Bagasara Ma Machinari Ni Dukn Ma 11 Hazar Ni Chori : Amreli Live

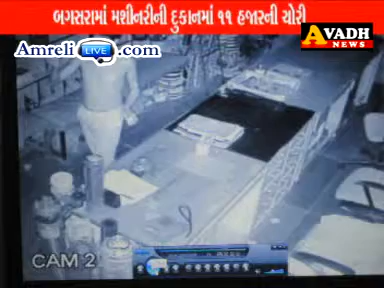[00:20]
ચોડી કર મેરામા આદ્રશી આવી ગયું છે તેમું જપટાબરીયા દુકાનમા ઘુસી લાઇટ ચાલુ કરીને એક
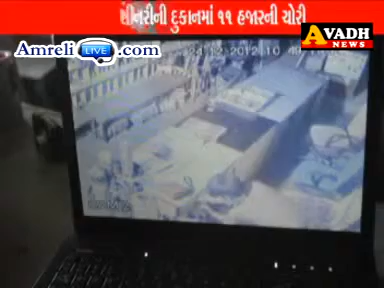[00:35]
રોકરકમ ઉઠ� સીસી ટીવી ના આધારે તપાસ અંતે બગસ્રાના વિજે ચોકમારહેતા મહમદ